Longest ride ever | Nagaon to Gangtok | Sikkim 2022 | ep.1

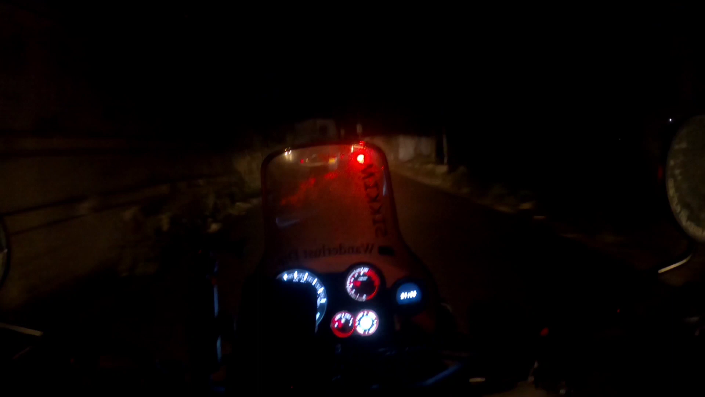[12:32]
तिस्ता बाज़ार जो है वो वाला रोड, राइट में घुसते हैं अंदर तक नीचे तिस्ता ब्रिज के नीचे।